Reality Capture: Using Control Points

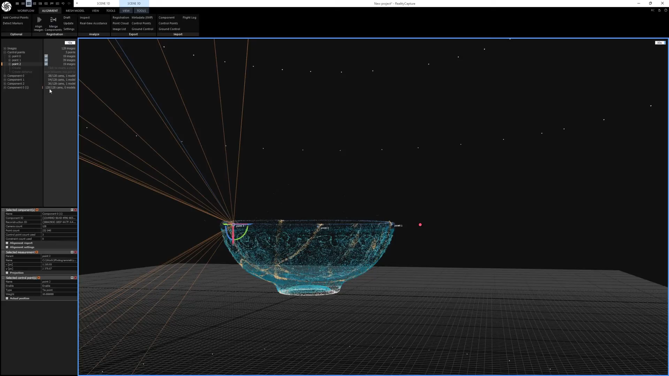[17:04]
we only have one now it takes all of our images and it is now smooshed together i will run this through the entire process so you can see this so i'm going to go then to mesh model and do a normal detail
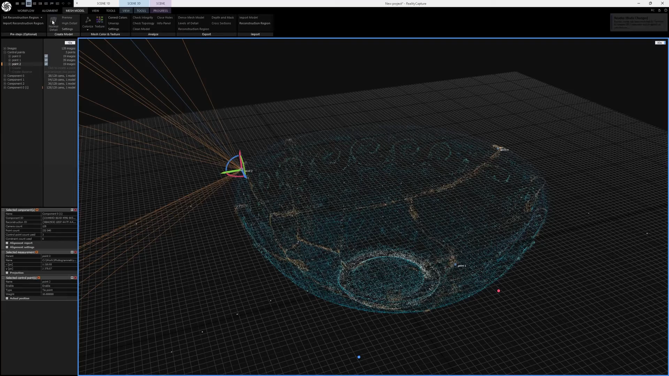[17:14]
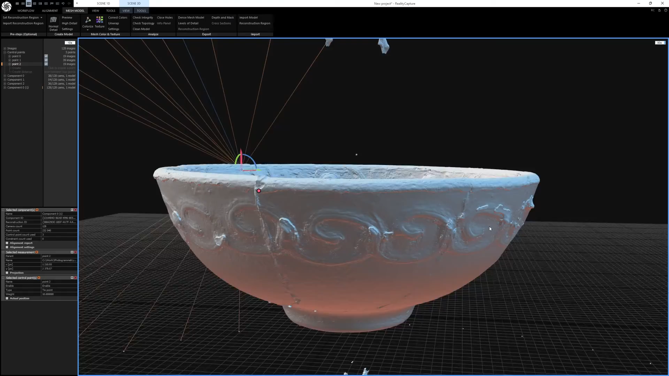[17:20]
we can see that we have a little bit of junk um but we can easily clean that up uh let me go ahead and go underneath scene 3d tools i'm going to go to my advanced selection
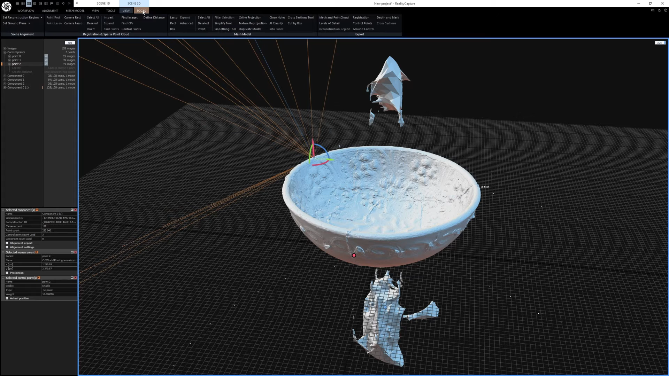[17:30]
down here i'm going to select the largest connected thing which should select my bowl
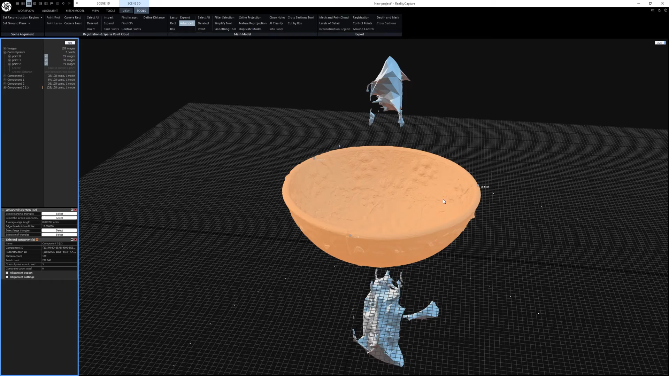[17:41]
um i even do this normally even if i don't necessarily see weird floaty bits just in case there
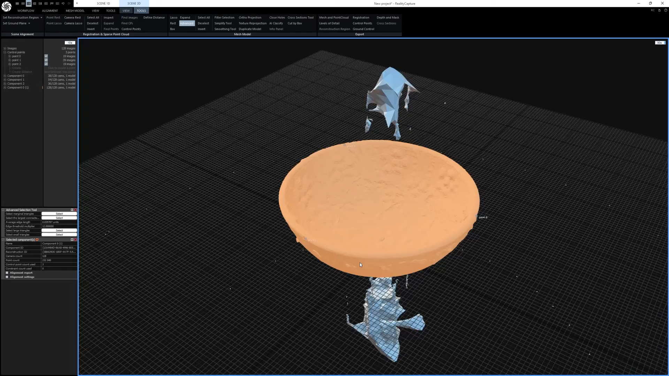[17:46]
are weird floaty bits i'm not aware of i'm then going to invert my selection and then filter it out